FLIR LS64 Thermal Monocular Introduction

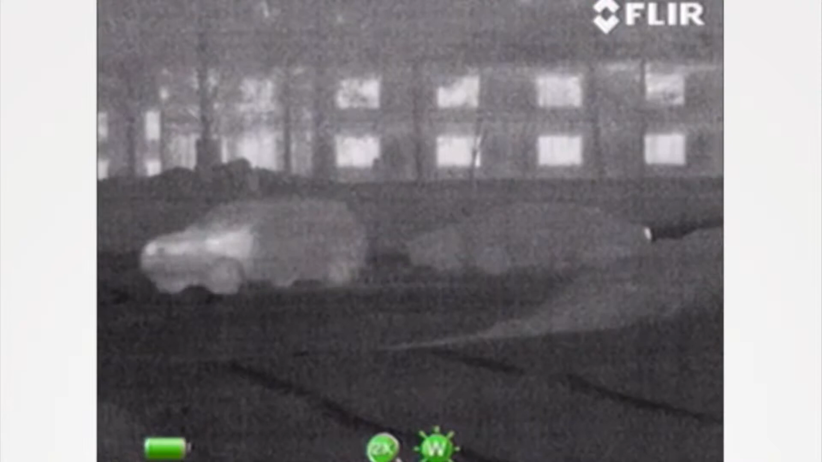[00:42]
This is built on the same chassis as the PS series it's very small all your buttons are on top.